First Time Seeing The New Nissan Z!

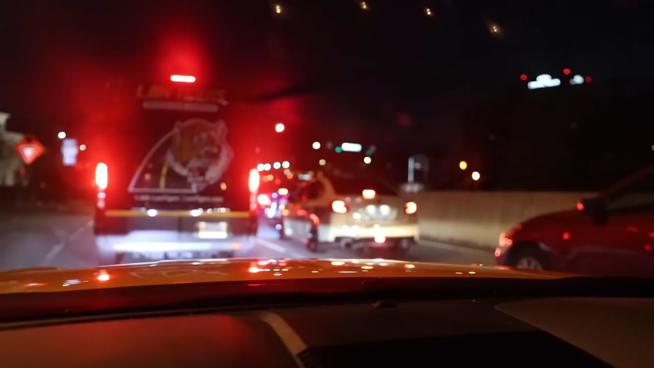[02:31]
Yo, is that a tome? It's 6:45 in the morning. And we just got here.